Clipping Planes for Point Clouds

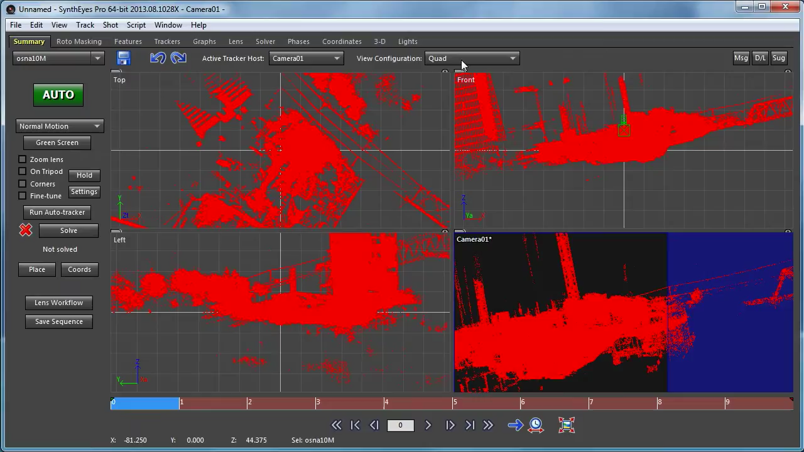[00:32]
So we need to just straighten it out a little bit.
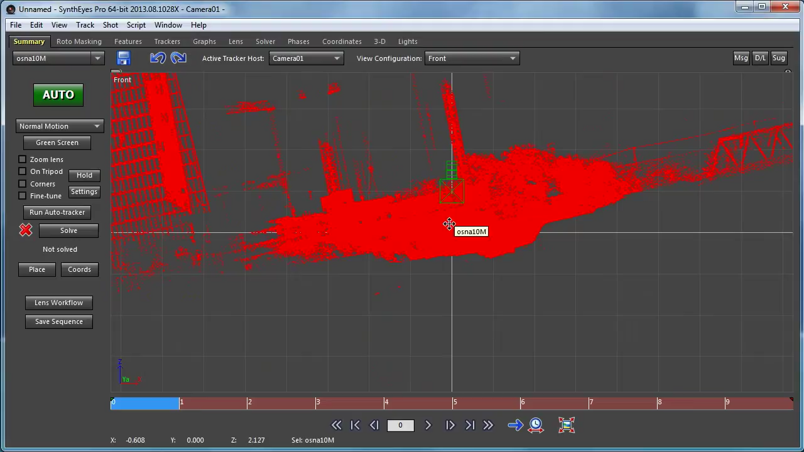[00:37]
It comes in and was generated with a little bit of a tilt to it for some reason. And the webpage cites the university that generated this particular scan with a name I can't particularly pronounce.
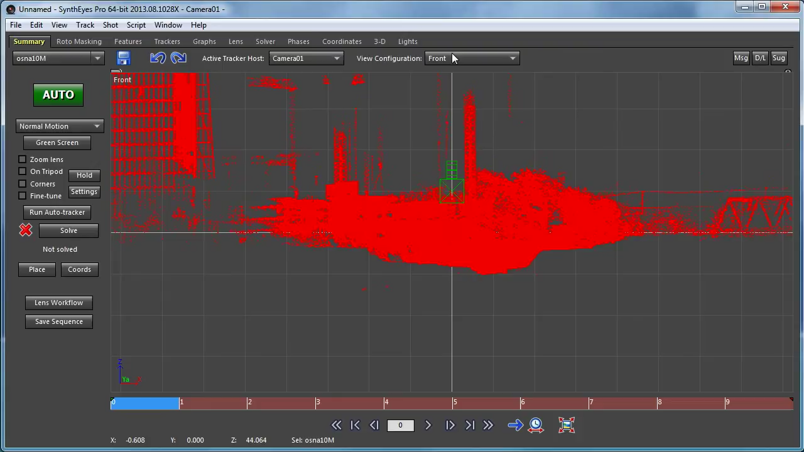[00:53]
So let's go look at it now in the perspective window.
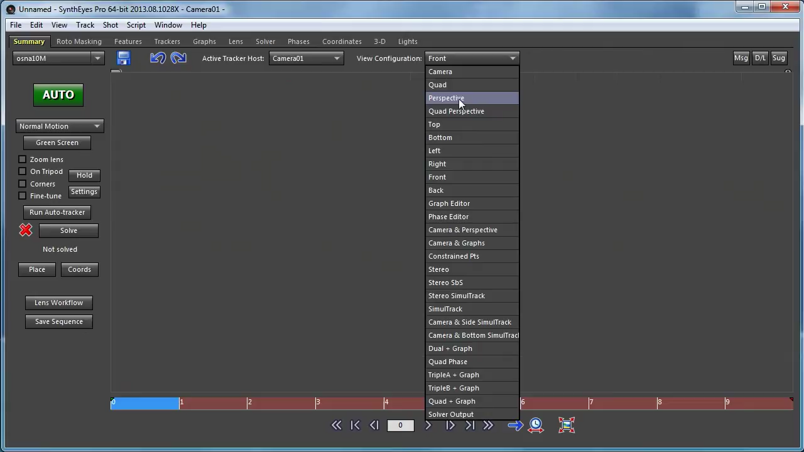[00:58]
You have a whole lot of points. Now we're going to set it as an edit mesh so that we can play around with the vertices a bit.
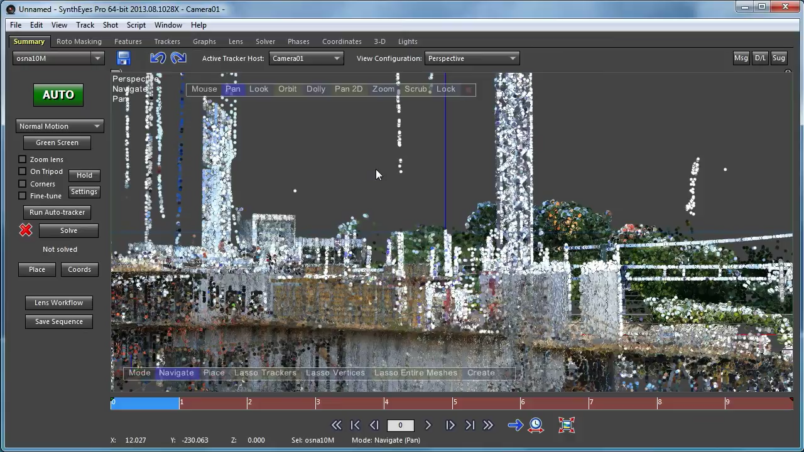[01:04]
And you'll see now we've got a whole lot of points.
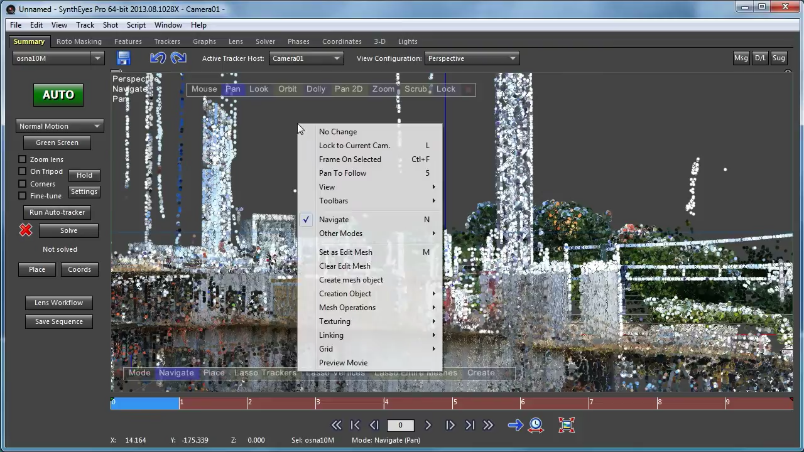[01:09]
They're pretty large when we've got this many points. So let's go to the perspective view, and we're just going to change the display size down to a smaller value.
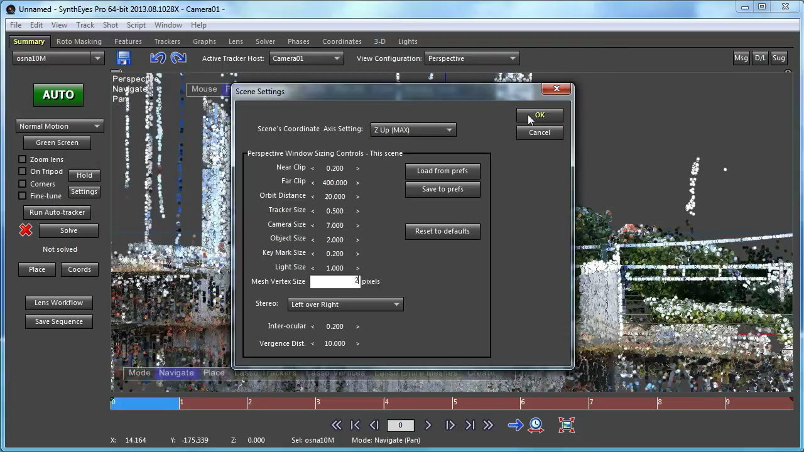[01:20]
That makes it a little easier to play around with.
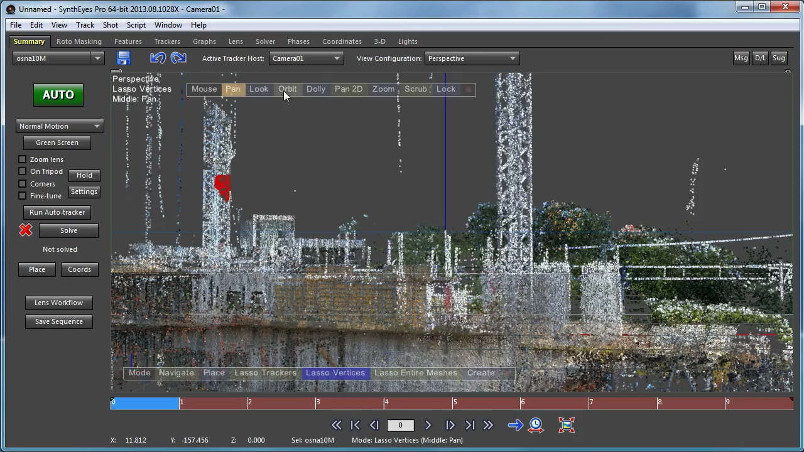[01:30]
So we'll just set up some points there to start with.
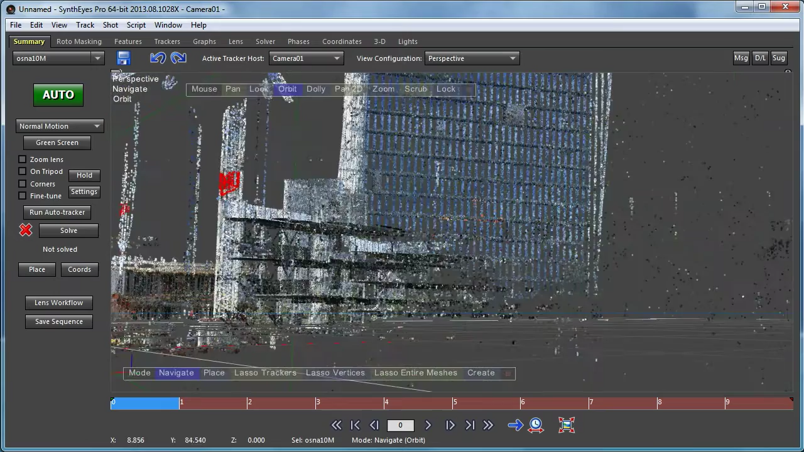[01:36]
And you know what you see immediately, as I start to go and select some vertices, and we're going to go do something down here.
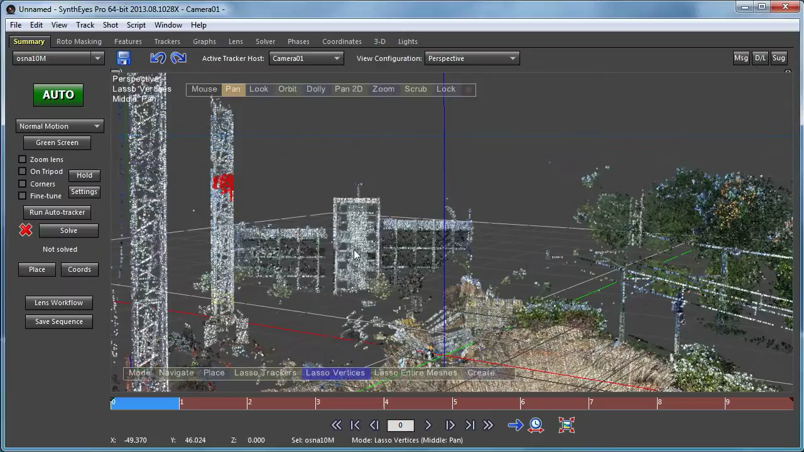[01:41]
So I go and select them, but you wind up selecting vertices all the way through the point cloud.
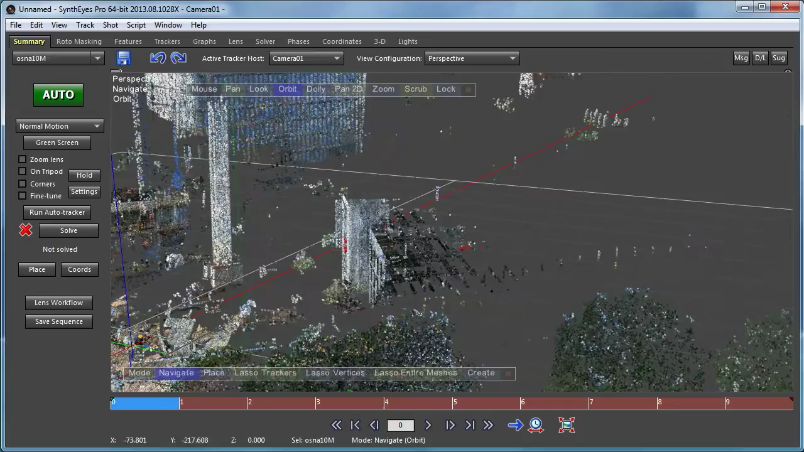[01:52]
There's no structure to it, so I have vertices here on the front face of the actual object, and then I have faces all the way through to the back.
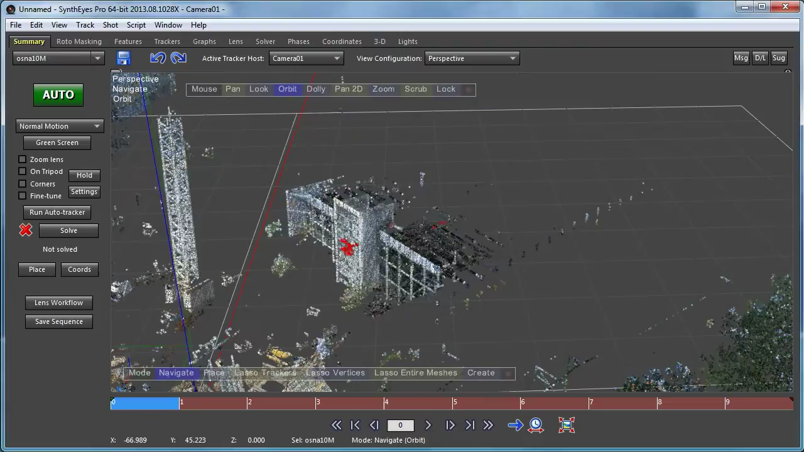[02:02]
So the technique that I'm going to show you is how to control
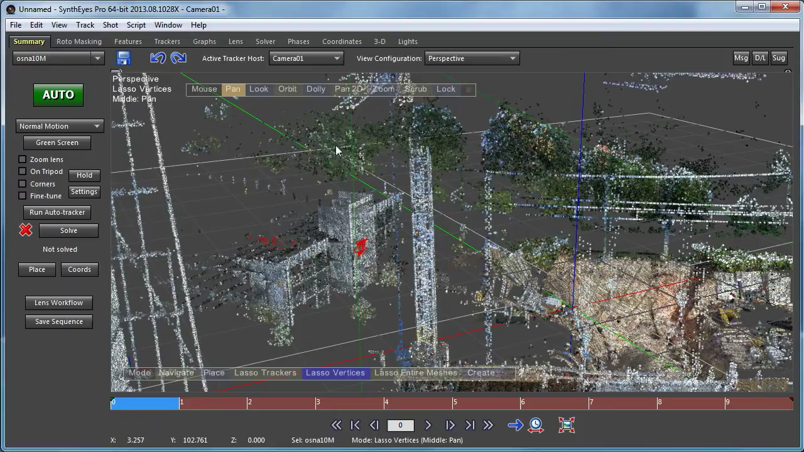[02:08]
exactly what vertices get selected in this process.
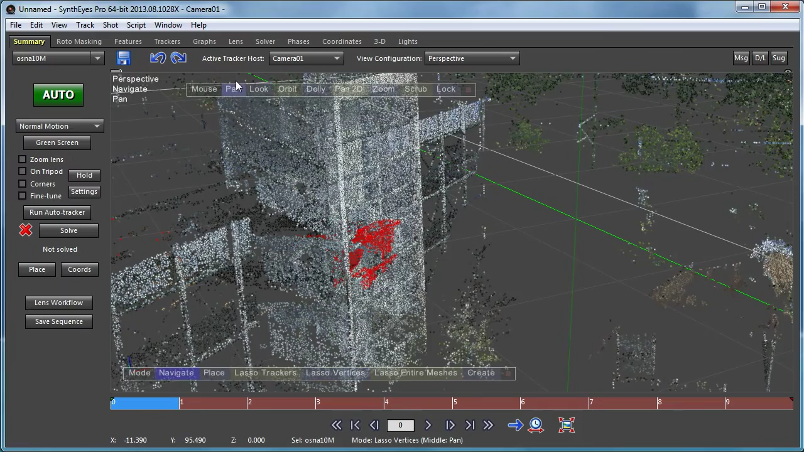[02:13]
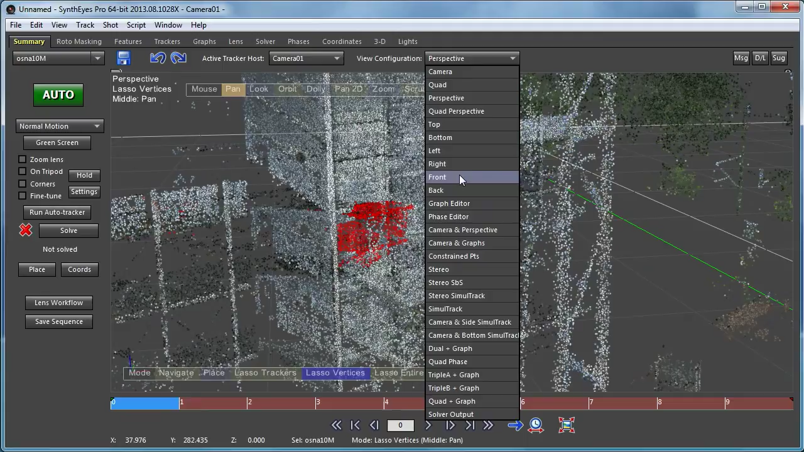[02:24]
The whole mesh is selected, so I'm just going to unselect it. Now you see that the selected vertices are shown in red here also. And I'm going to create a plane in that general area. And you might have noticed the image kind of just shimmering a little as I was doing that.
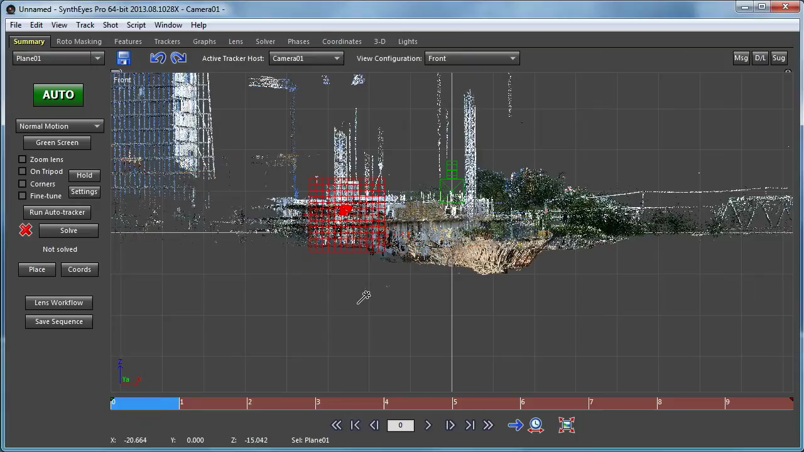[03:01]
And that's just an artifact of the kind of software renderer that's being used here. And it's just the result of different ties in the renderer being resolved depending on which processors which of the cores finishes first.
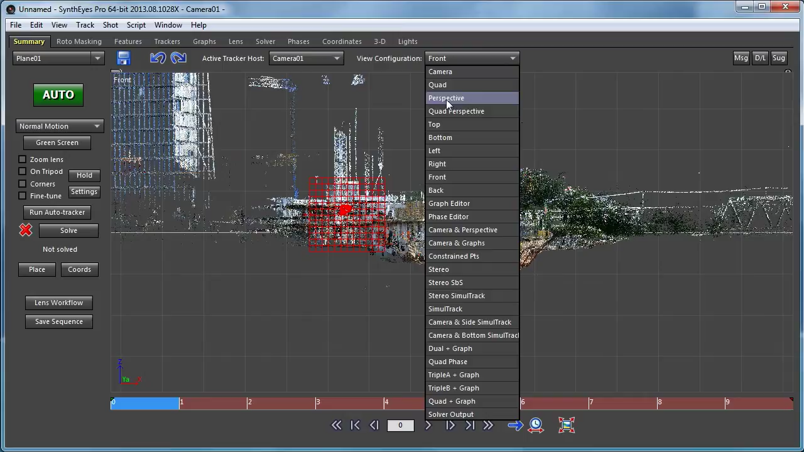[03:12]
So let's go now to the top view. And here are selected vertices back there. Here's the plane that we just created. So let's just go and we're going to move it back there. Right kind of into the thick of things. And now I'll spin it around a little bit. To align it with that front face. And move it back.
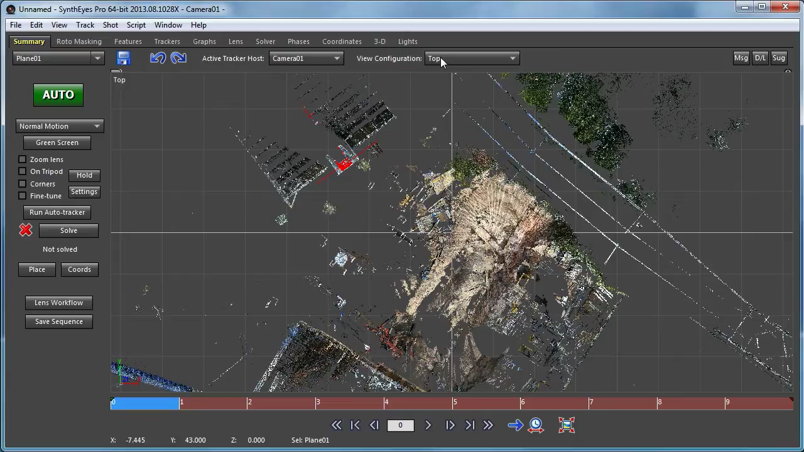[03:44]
Now we can go back into the perspective view. Now you see there's the plane.
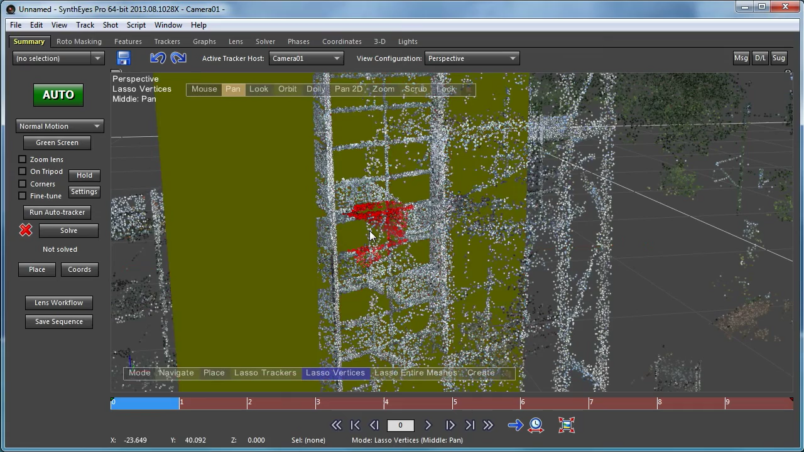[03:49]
I'm just unselecting it. You'll see it's kind of sitting between the front face of this stairs there that you can now see.
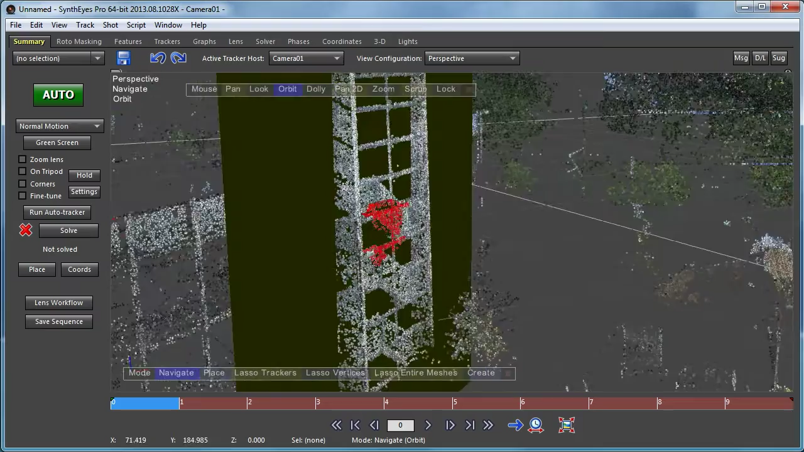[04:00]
And I guess it's a parking garage of some kind.
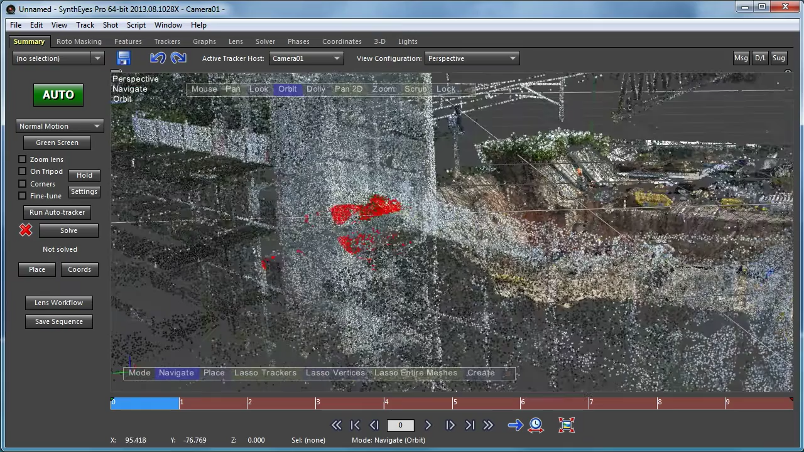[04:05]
We've still got all the other selected vertices in the back.
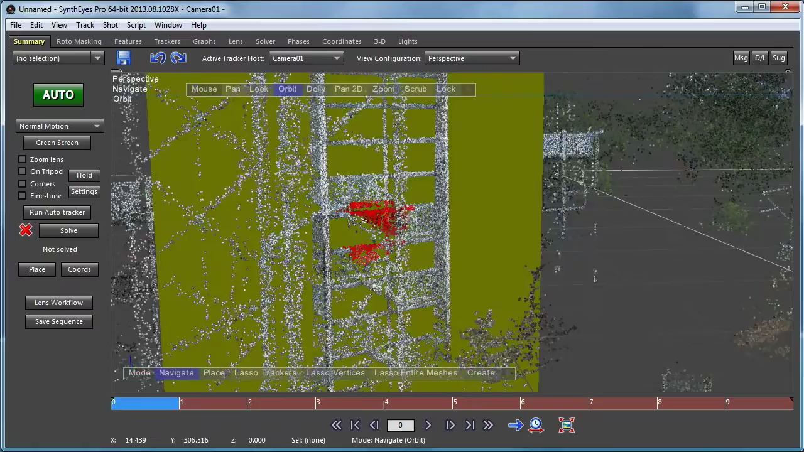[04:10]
And you'll notice that we're only showing the front faces of the plane here. We could show the back if we wanted to. So now we're just going to redo a vertex select. And if I orbit around. Now you see that we've only selected vertices on the front.
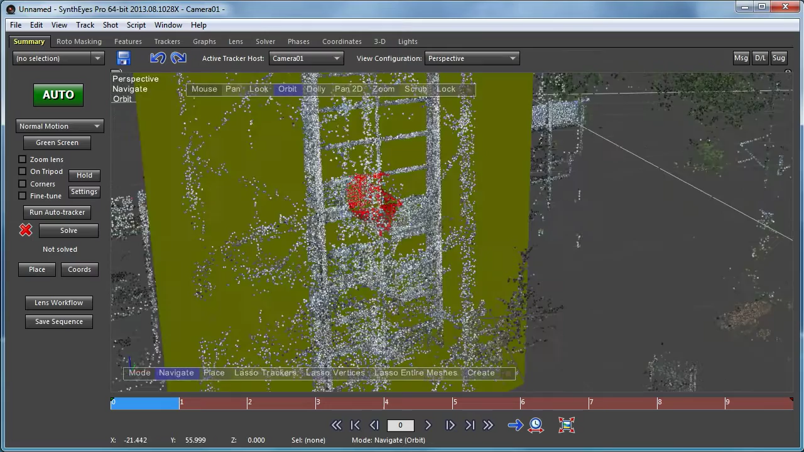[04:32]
And none on the back. So this is actually a literal clipping plane. Here are clipping planes.